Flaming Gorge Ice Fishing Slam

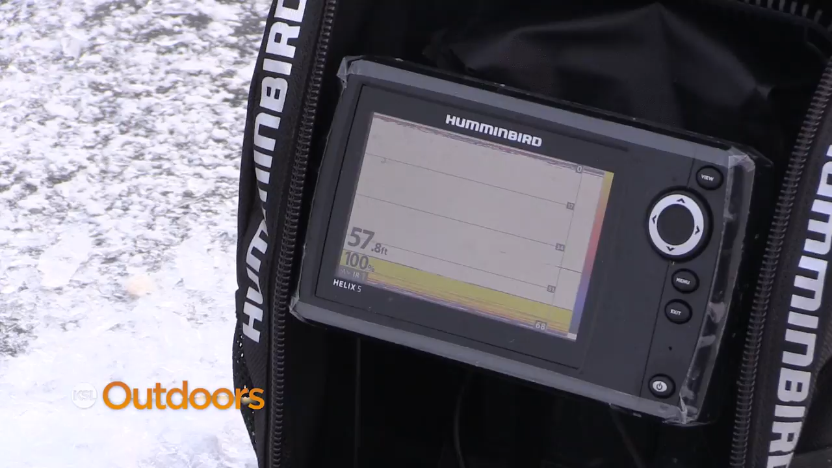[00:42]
On screen: depth 57.8 ft
Oh yeah there's two. Can you see me smiling? Yeah yeah because there's fish. Yeah.